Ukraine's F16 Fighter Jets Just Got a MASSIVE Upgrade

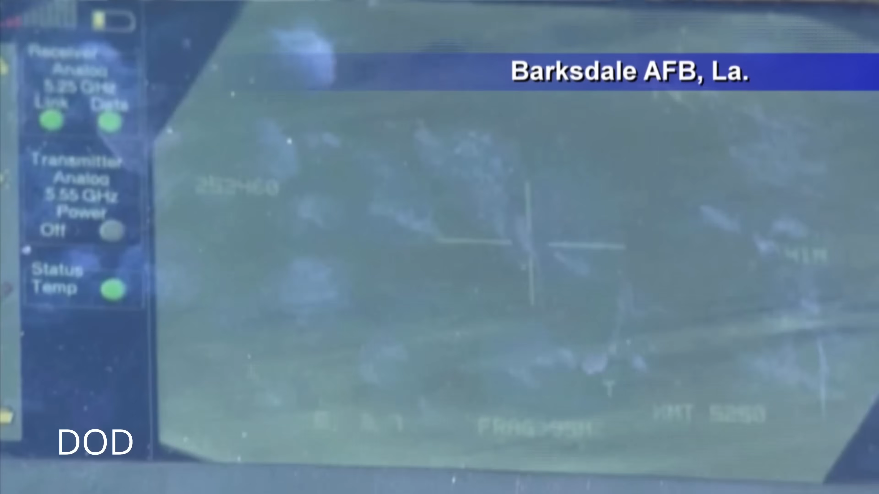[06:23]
Whatever vehicle needs to die. Sniper paints it with a laser.
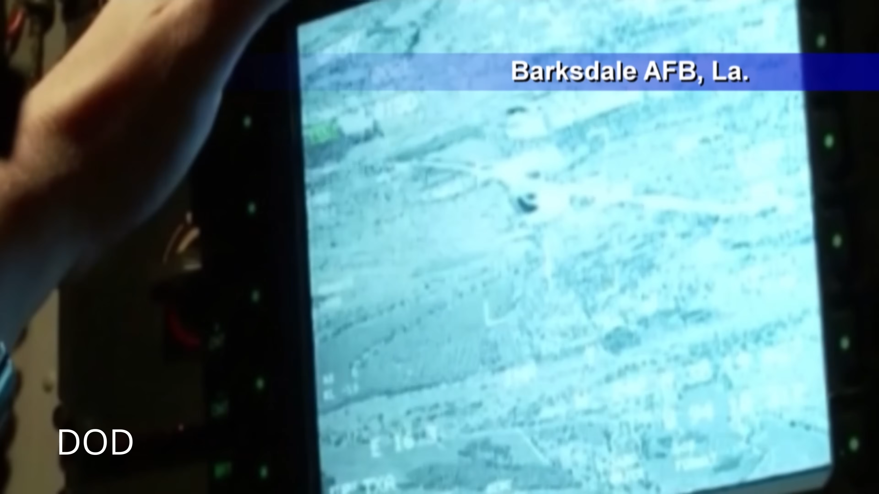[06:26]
The laser spot becomes a homing beacon.